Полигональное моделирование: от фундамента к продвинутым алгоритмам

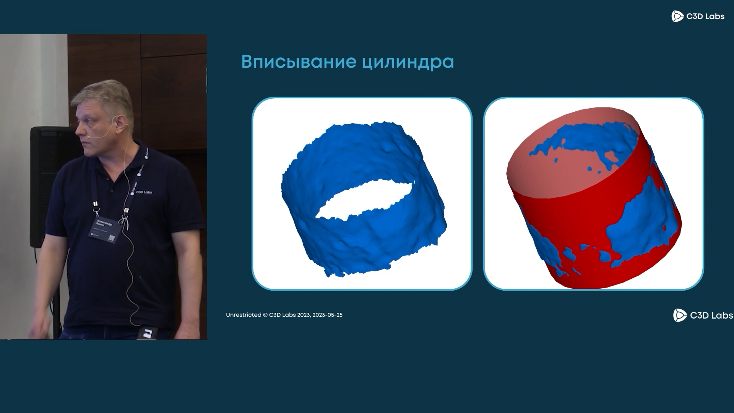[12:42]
Здесь цилиндр, вписанный в сетку, довольно плохого качества. Здесь тоже цилиндр, только не целый, а его сектор. Это, в общем, не важно. И вот на этом слайде удобно продемонстрировать необходимость выброса, отбраковки выбросов. То есть, если вы обратите внимание, слева внизу на сетке видны какие-то артефакты. И если их учитывать во вписывании, они обязательно дадут какой-нибудь систематический сдвиг. А вот система отбраковки как раз
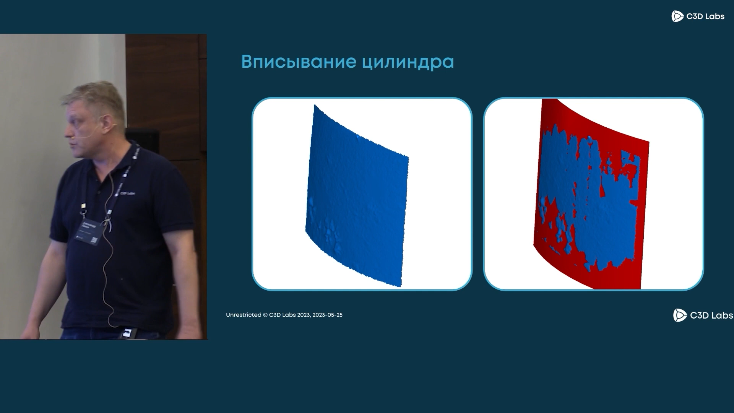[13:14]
позволяет от них избавиться и получить более хороший результат.